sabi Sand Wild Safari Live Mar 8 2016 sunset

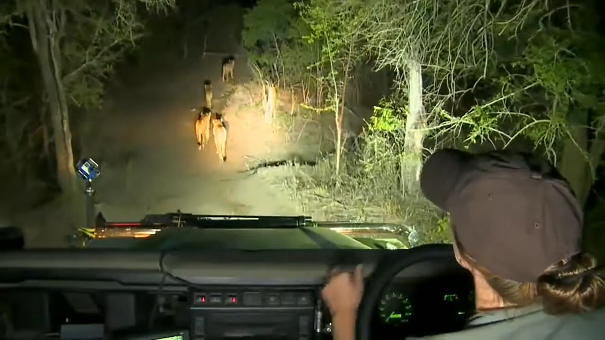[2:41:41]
I'm going to go and meet up with that other lioness. They're hearing things that we can't hear at our distance. Okay, sub-adult, I can see her second from the front there as we move along. She's looking very... She's a hungry girl. Still not in any danger. They're not hungry enough that they're faced with starvation or anything like that.
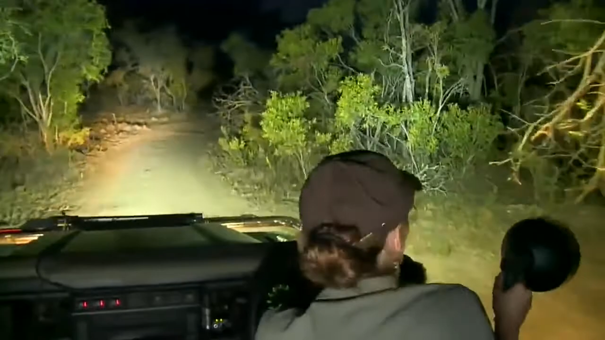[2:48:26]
I'm gonna stay with these lionesses in theory. Although they've done a little bit of a duck, I'm sure they're gonna pop, I hope they're gonna pop out here.
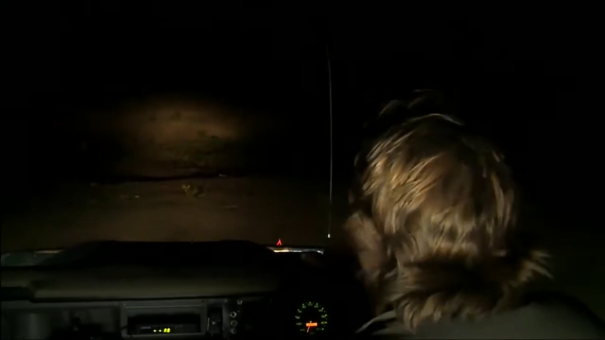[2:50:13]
So the rest of the lions are down to the south of us, and she's heading due north at the moment.